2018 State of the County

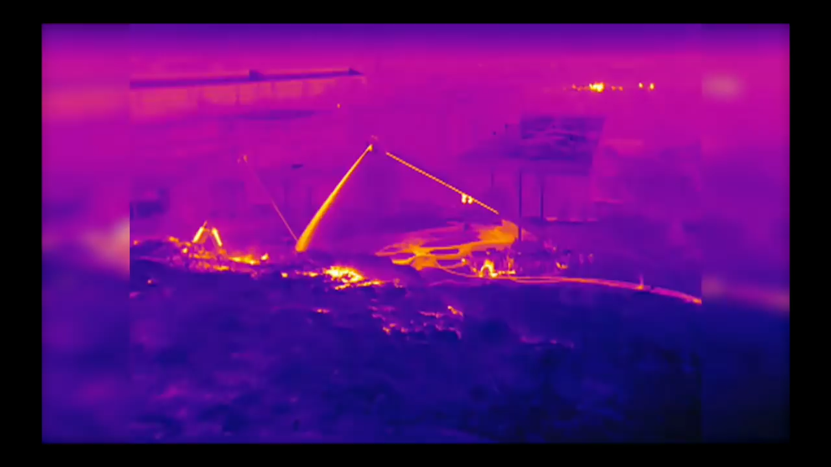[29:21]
bring in a drone to help fly over and to look at where the hot spots were at,